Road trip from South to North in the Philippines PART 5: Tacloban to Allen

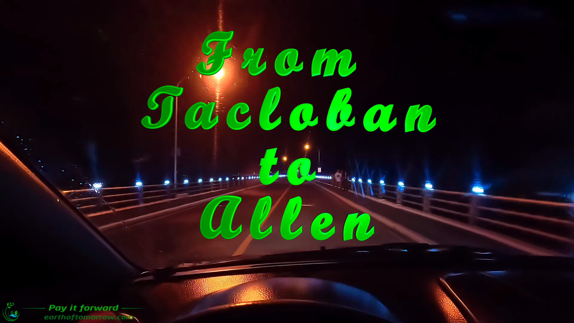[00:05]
here we come to what is I think it's still the longest bridge in Philippines with 2100
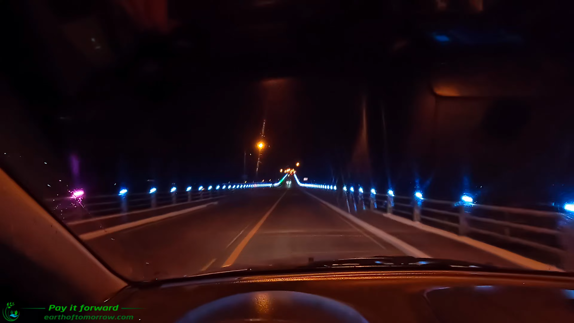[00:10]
something meter it is a new bridge under construction these days and this made this video is made in 2023 that will be 3,700 meters something like that in I think it's Mindanao Island but for now it's still Philippines longest bridge and we are crossing it baby it's a San Juanico bridge so what yep just what I said
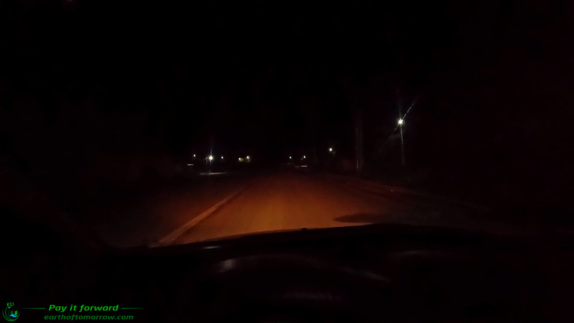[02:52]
the trip continues and now I can no longer brag about the roster can we know Bessa it looks good right here where we're driving now but uh ever so often they're horrible like we have to drive 10 to 20 kilometers parable so that happened I'm guessing it's because uh this place is part of what's always
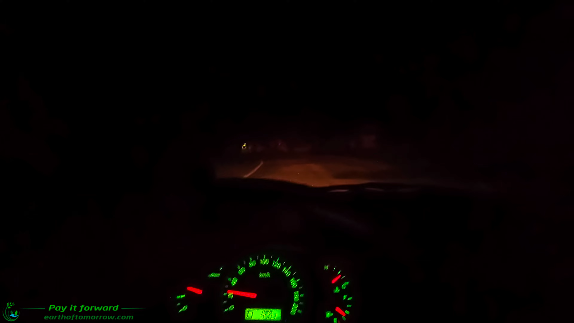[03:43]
for because my god this is not good at all goes very slow now what do you think about this road babe good oh god it looks like new that yeah brand new and then something happened and destroyed again yeah that's what happens here in this island it's very exposed to the forces of nature in uh